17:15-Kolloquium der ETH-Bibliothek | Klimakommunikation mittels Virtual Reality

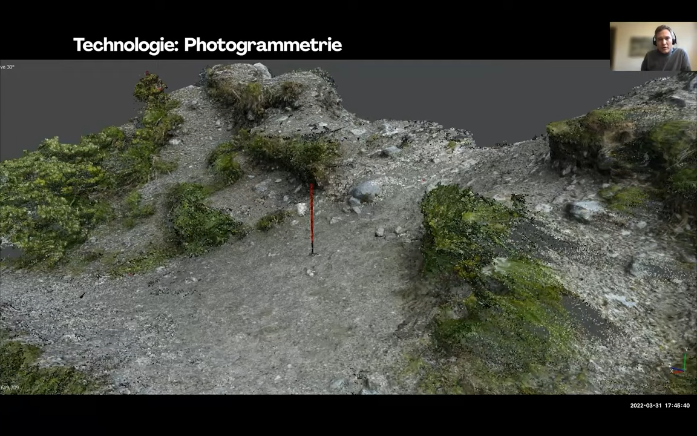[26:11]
eben wie Storytelling oder wie eben auch andere Experiences in diesen neuen Medien gestaltet werden können. Eines ist zum Beispiel die Fotogrammetrie. Wir sind also da hochgegangen und haben mehrere tausend Fotos gemacht von diesen Schauplätzen und das funktioniert so,
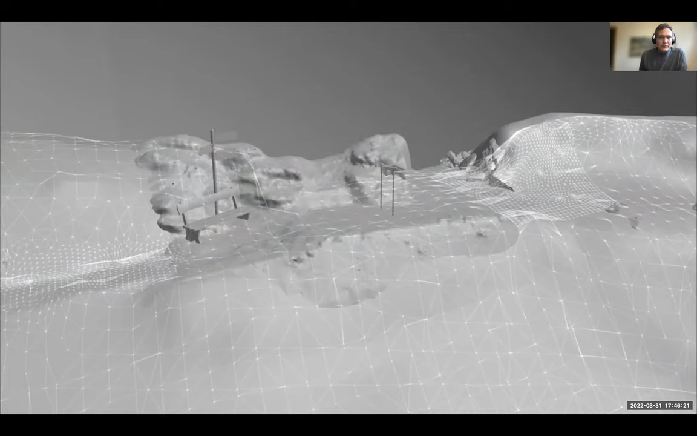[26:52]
weil eben hoch aufgelöst mit diesen Virtual Reality Devices, die ja auf einem mobilen Prozessor, also quasi wie auf einem Handy, von der Stärke her laufen, die dann eben doch wieder da abgespielt werden können. Und so kommen wir von diesem Netz zu einer Umgebung, die ungefähr so aussehen soll wie in echt.